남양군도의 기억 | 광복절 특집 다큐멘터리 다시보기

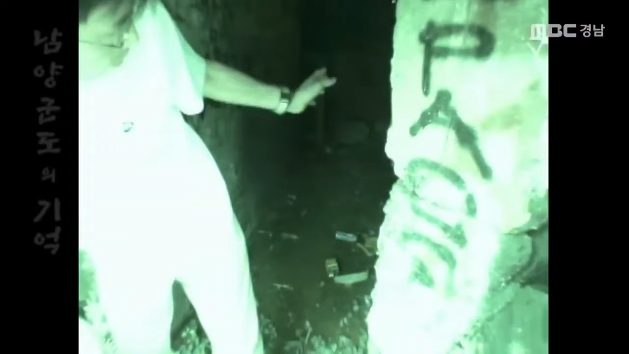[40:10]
각 쪽에서 봤던 다른 데서 봤던 거하고는 약간 재질이 다른 것들을 좀 볼 수가 있습니다.
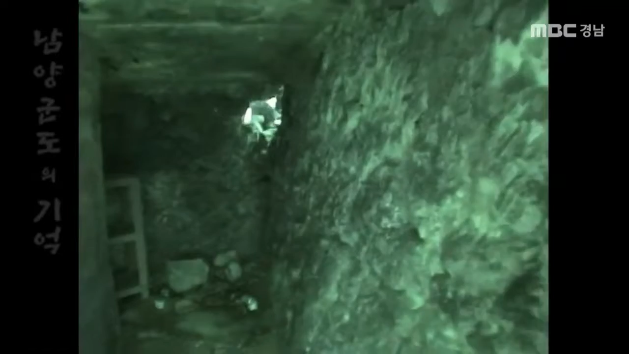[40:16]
수시로 해서 여기를 점령을 하는 거고. 그 당시만 하더라도 남양군도에 대한 연구가 거의 없을 때.